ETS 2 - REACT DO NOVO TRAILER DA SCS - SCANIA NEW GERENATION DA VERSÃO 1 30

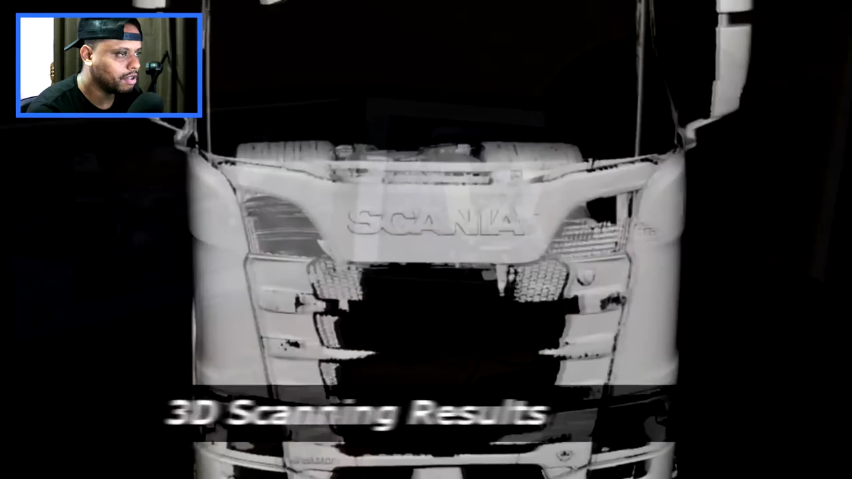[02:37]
O resultado aí das fotos Os caras tiraram lá em... tiraram em 3D